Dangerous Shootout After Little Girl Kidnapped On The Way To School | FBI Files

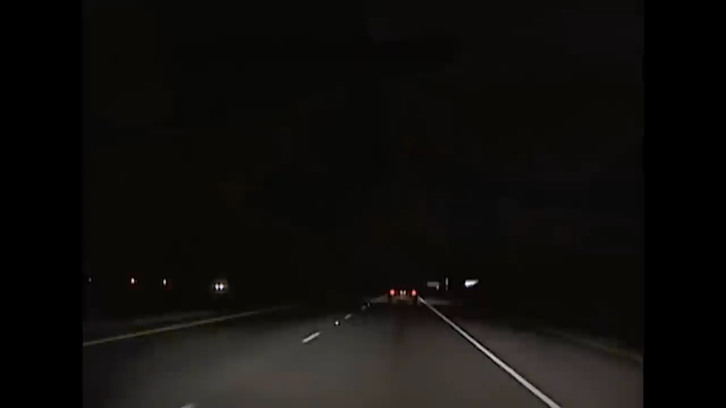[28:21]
The car that Mr. McNeil was riding in began to develop electrical problems. Apparently the alternator wasn't keeping the battery charged up and so as time went on the lights began to dim and he began to have